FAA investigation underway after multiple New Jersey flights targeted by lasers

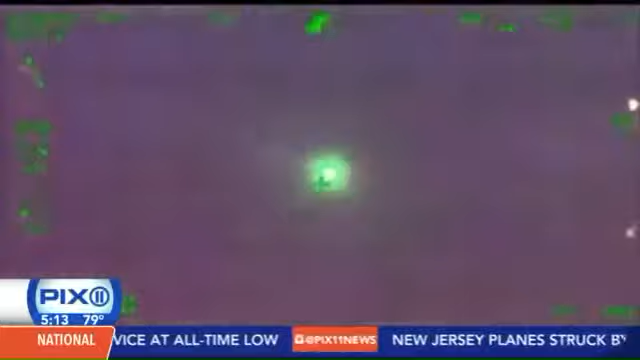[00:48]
Green lasers, as opposed to the more common red ones, are intense. Look at what they're capable of doing up close.